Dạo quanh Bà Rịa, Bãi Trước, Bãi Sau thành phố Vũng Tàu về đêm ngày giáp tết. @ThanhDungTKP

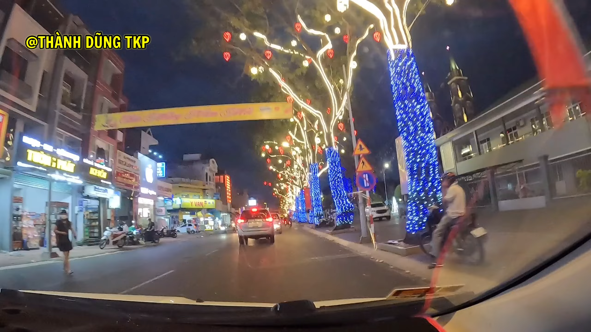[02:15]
Bởi vì đây là mùa Noel, thành ra người ta trang trí những cây cây đèn hoa rất là lung linh nha các bạn.
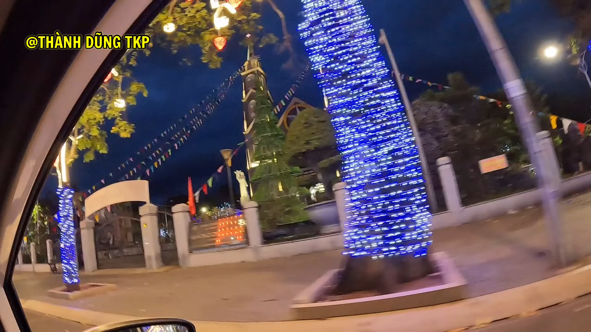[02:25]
Đó, nhà thờ chánh tòa đó các bạn.
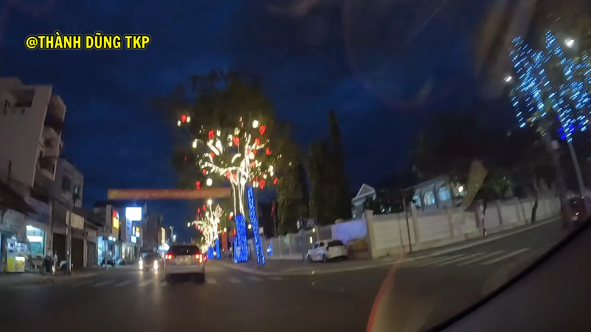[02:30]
Đây là nhà thờ chính của thành phố Bà Rịa nha các bạn. Chạy tới xíu nữa là một cái nhà tròn. Nhà tròn này cũng được xây dựng từ hồi thời Pháp năm 1890. Nhà tròn này là một cái di tích lịch sử lâu đời của thành phố Bà Rịa, với chiều cao khoảng 20 mét,
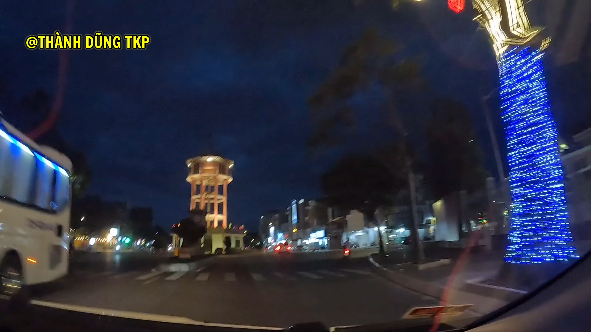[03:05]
bên trên là một cái thác nước. Thực dân Pháp đã xây dựng cái nhà tròn này, có cái tháp nước này để phục vụ nước sạch cho người Pháp lúc bấy giờ. Còn đây là cầu sông Dinh nha các bạn. Cầu sông Dinh lúc về đêm cũng rất là đẹp. Đoạn này các bạn sẽ
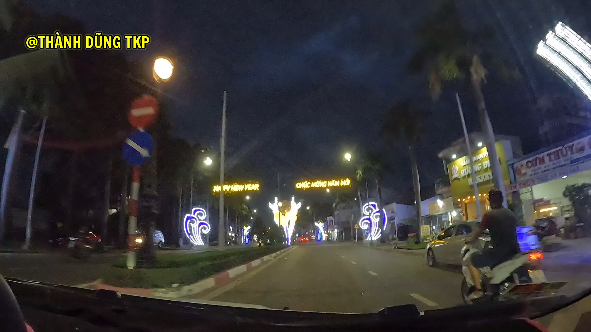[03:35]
đi qua các cái chỗ như là tiệm phở Lan, bánh canh Long Hương. Hai địa điểm này là hai cái tiệm ẩm thực rất là ngon, rất là thu hút khách thập phương mỗi khi mà đến thăm thú ở tỉnh Bà Rịa Vũng Tàu
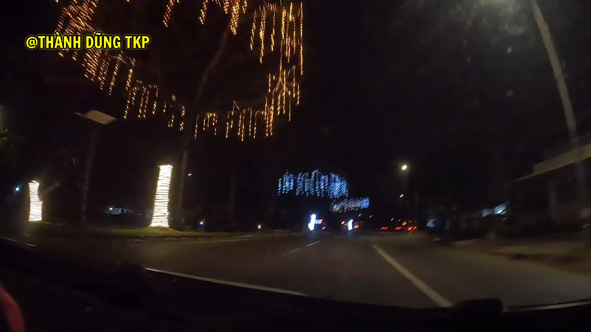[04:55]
Bây giờ mình sẽ đi qua bên thành phố Vũng Tàu nha các bạn. Đây là con đường dẫn qua thành phố Vũng Tàu. Chỗ này là sắp đến cầu Cỏ Mây nha các bạn. Ở giữa người ta cũng trồng nhiều cái cây trụ đèn hoa rất là lung linh trong đêm nha các bạn.